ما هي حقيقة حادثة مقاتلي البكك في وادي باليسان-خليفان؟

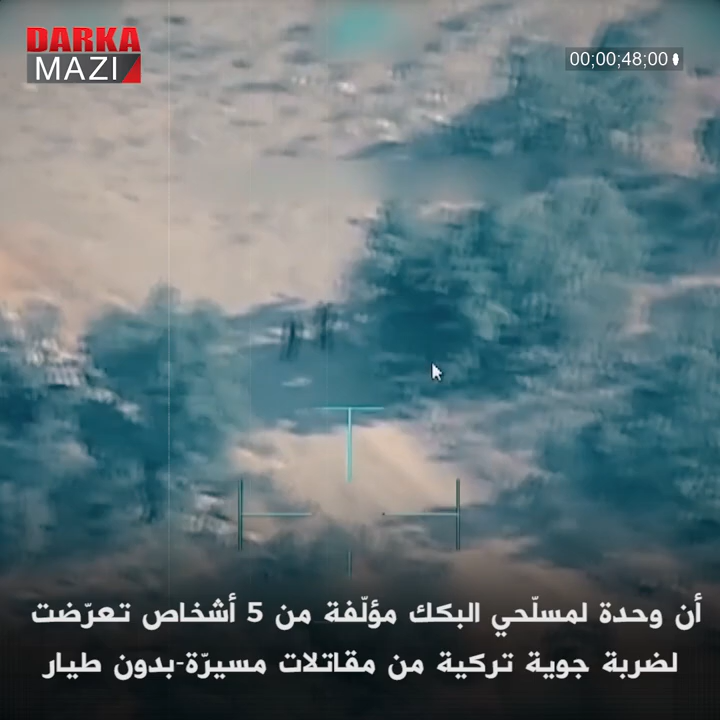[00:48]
لضربة جوية تركيا من مقاتلات مسيرة بدون طيار ومن بين المعلومات الواردة